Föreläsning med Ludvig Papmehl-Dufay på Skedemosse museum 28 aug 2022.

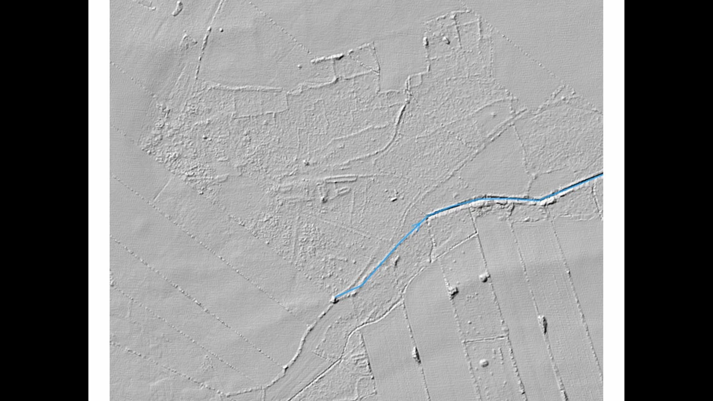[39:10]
Och nu framträder plötsligt en massa mönster här. Det ser ut som lite spagettisnören över hela stället. Och så ser man de här husgrunnorna jättetydligt. Så det här är det där största huset då.